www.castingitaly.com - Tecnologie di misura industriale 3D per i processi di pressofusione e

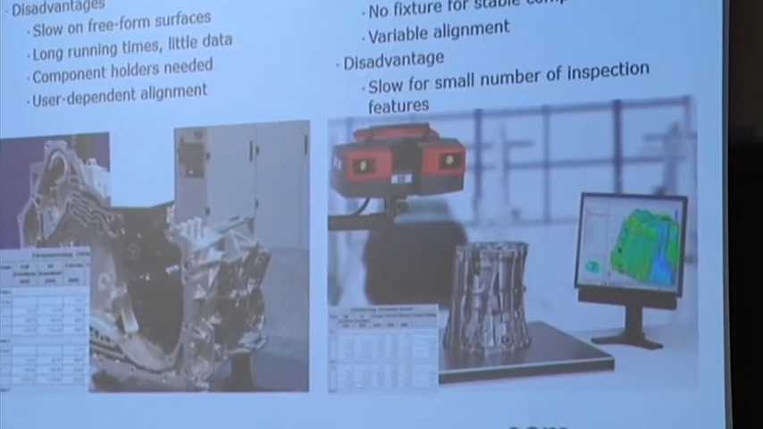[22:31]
Un sistema ottico è veloce, è completo, è mobile, è flessibile, non ha bisogno a meno che non sia labile,